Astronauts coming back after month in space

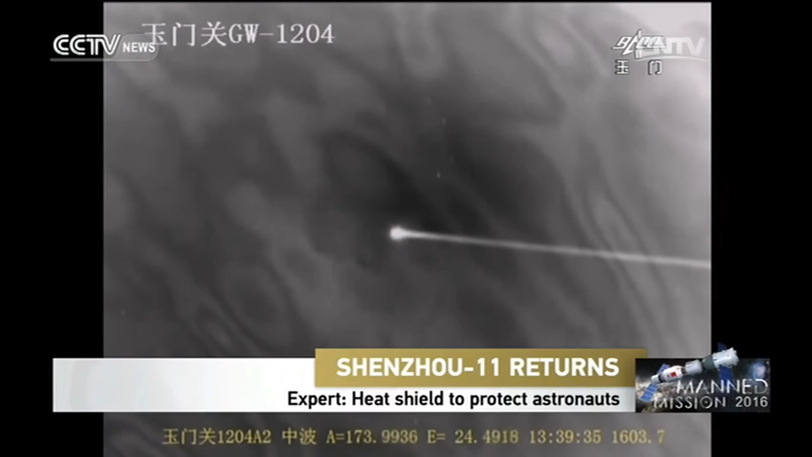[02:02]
So my next question is, how can we make sure that the re-entry capsule lands in an upright position instead of falling flat? Well, the capsule is descended by parachute. The parachute hanging point is on the top. So it has to be an upright position. But during the re-entry process, especially the blackout, there's a slight thing,
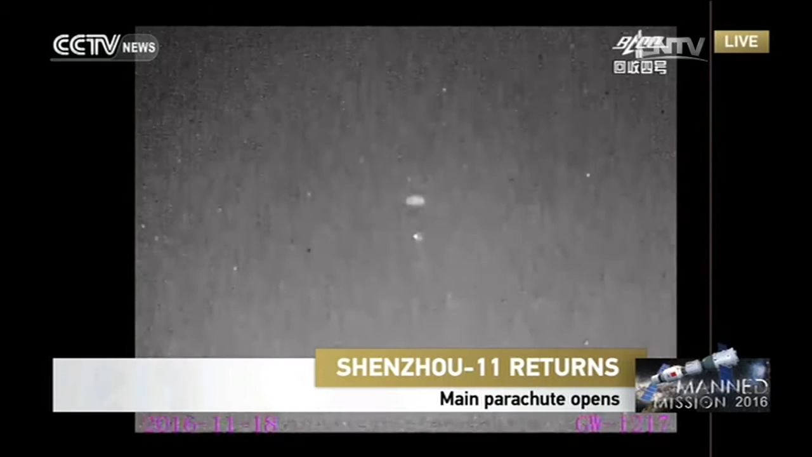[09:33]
Now as the parachute opens, it's less than 10 kilometers from the sky to the ground. And the next critical step will be the jettisoning of the heating shield. The heating shields will be detached from the re-entry capsule. They will be ditching the heating shield.
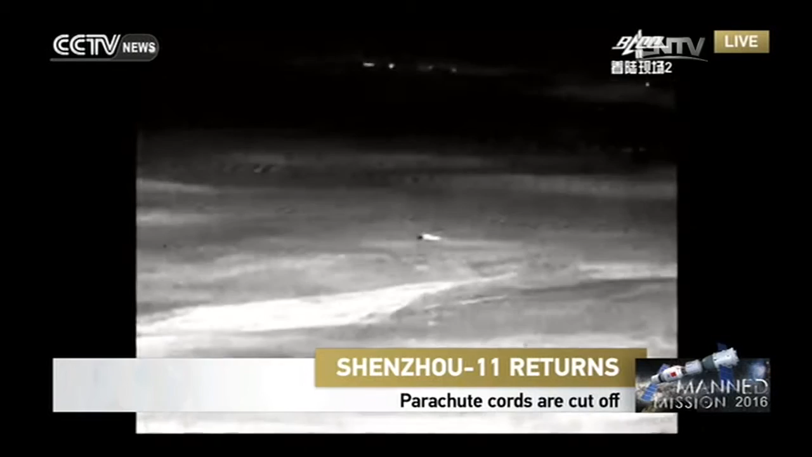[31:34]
Yes, a smoggy day is not only bad for your health, but also not ideal for the search and rescue operation that we're seeing right here. But in the case of this, couldn't a radar or any infrared search machine that can do the job? The radar and the infrared cameras can only work when it's in the sky, because when it is already touched down, it's too low for these kind of sensors to see the spacecraft.
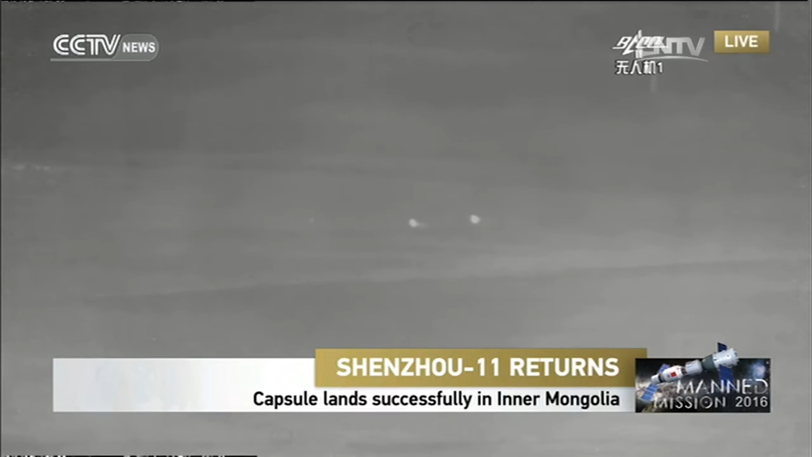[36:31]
because there are visible light cameras on the helicopter and also on other ground vehicles.
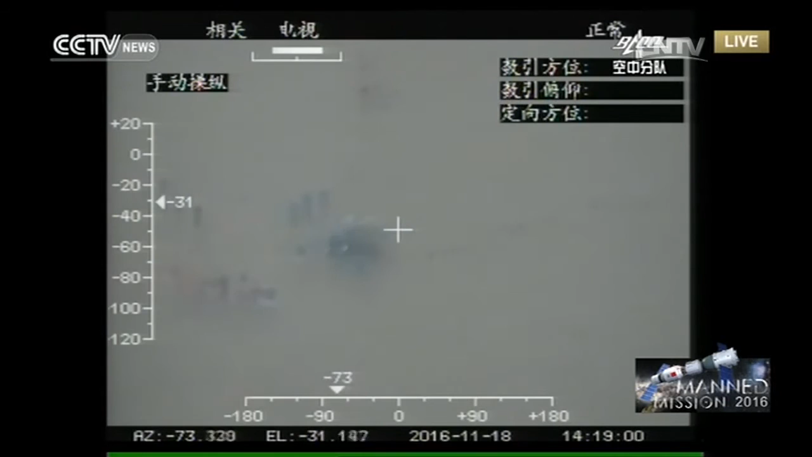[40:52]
And like Professor Yang mentioned, a couple of UAVs has been deployed, and we're seeing pictures at this moment from one of the UAV.
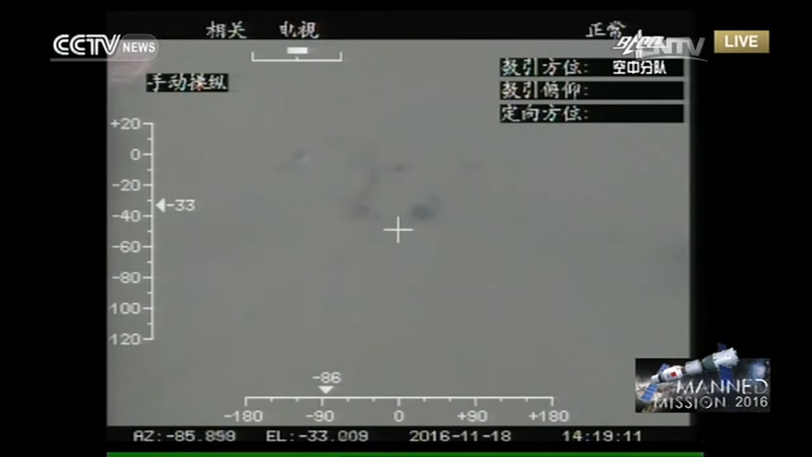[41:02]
Because the landing site is very near to my home city, Huhuot, and also there is a larger hospital in my home city, and many crew there are standing by for any emergency cases.
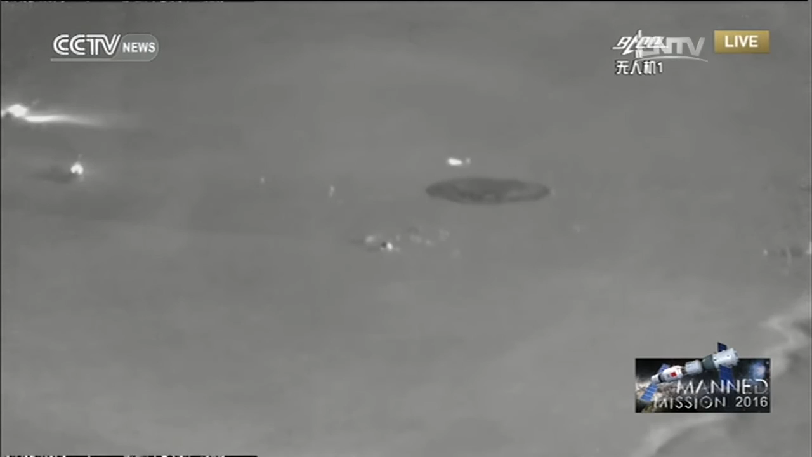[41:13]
They will have medical care of the astronauts if anything wrong happens. So you see, as you see the parachute, you can have a comparison with the previous simulated parachute colors.